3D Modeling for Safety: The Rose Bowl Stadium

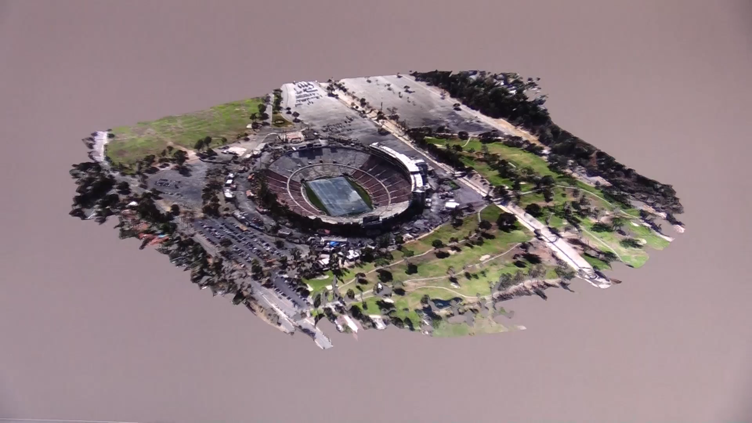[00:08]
Army University-affiliated research center, recently collaborated with the Department of Homeland Security to create a 3D reconstruction of the Rose Bowl.